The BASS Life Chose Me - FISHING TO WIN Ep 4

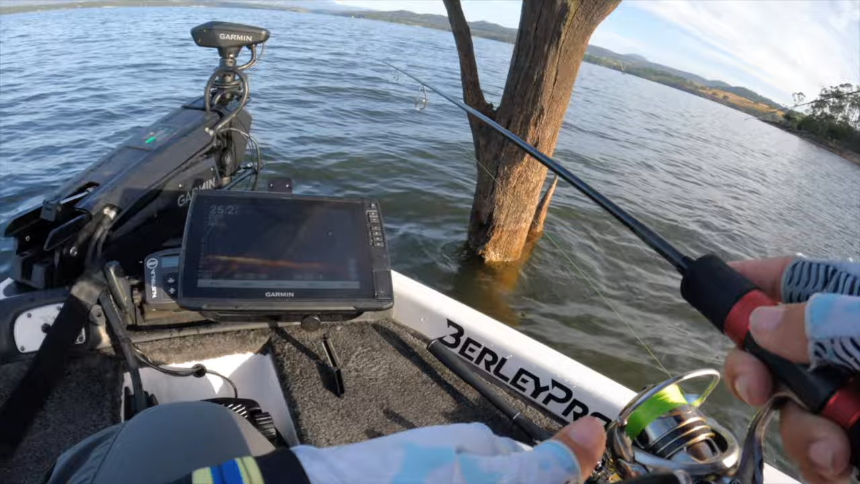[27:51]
and the lure is coming up that was the third party at the top okay you can see him looking at it it's coming out he's looking at it he's playing with it he's not he's not eating it i can feel i just tapped it oh he's going for yours he's going for yours we've got i've got about four looking at mine now
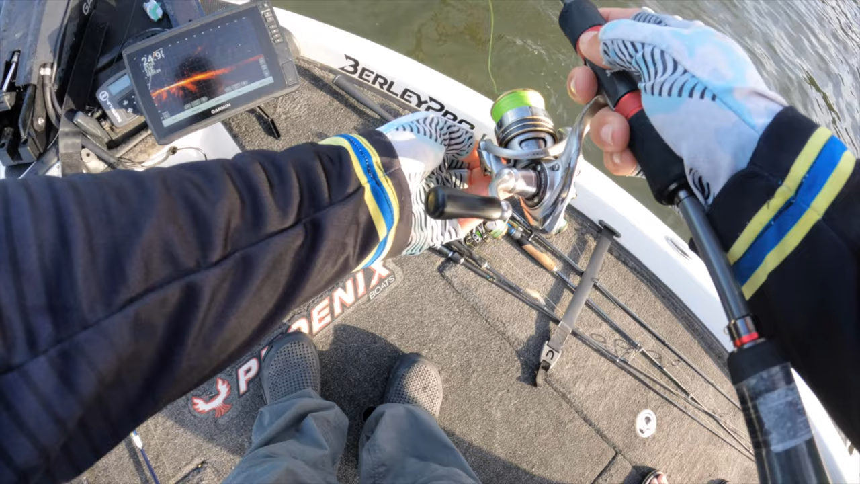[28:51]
here's the thing though is that redfish yeah good keep me there
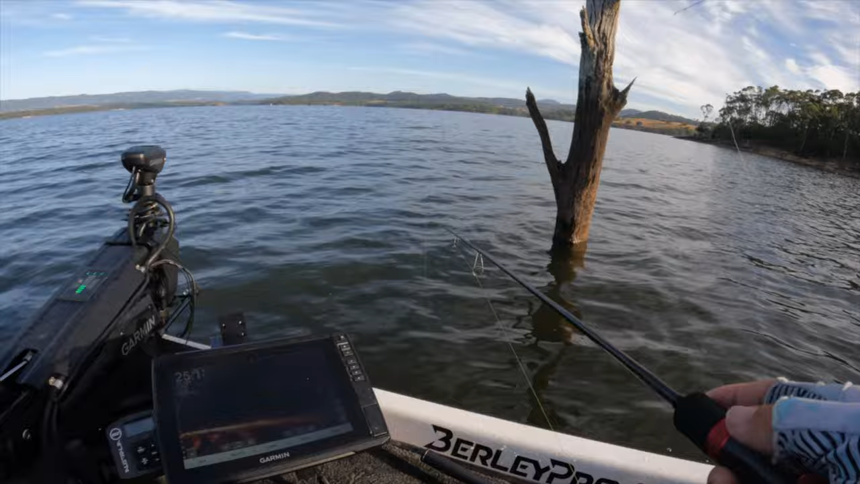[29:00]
so there i am i brought one up everything oh i'll just move this to you for a sec there's yours there's one coming after it yeah it came up all the way from the bottom